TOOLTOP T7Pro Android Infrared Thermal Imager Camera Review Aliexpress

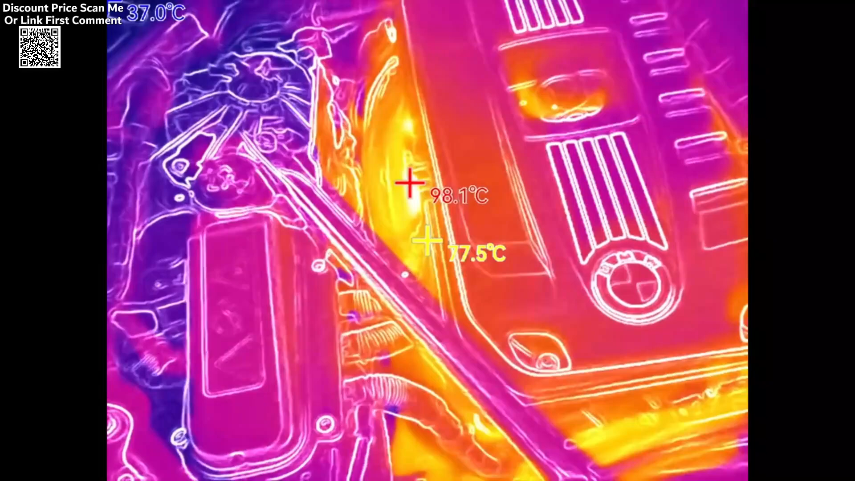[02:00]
and multiple color palettes like iron, white hot, and rainbow for enhanced visualization of thermal data.
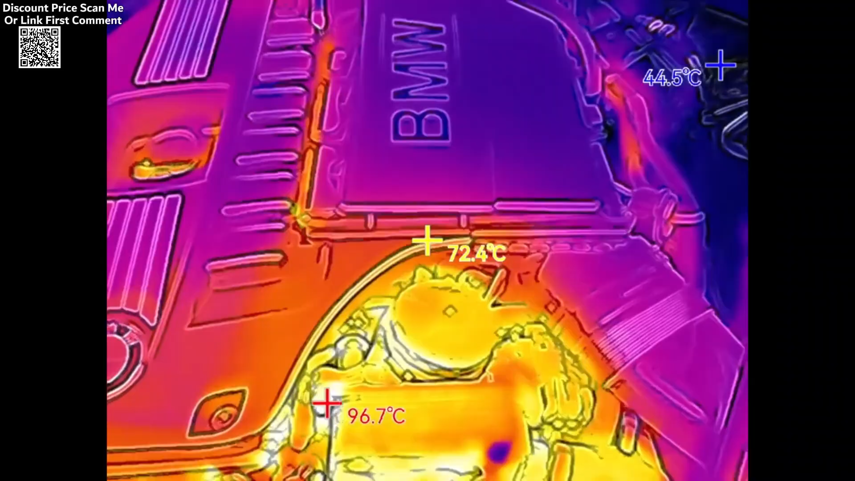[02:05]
On screen: spot 72.4°C, max 96.7°C, min 44.5°C
With its high performance specifications,
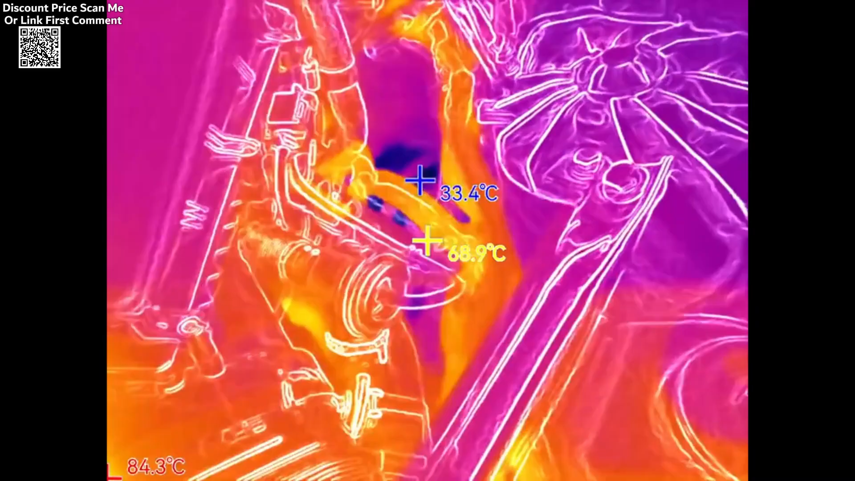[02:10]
On screen: spot 68.9°C
including a spectral range of 8-14 M, a 3.2 millimeters lens, and a field of view of 56 degrees x 42 degrees, the Tulltop T7 Pro is a reliable and efficient thermal imaging solution.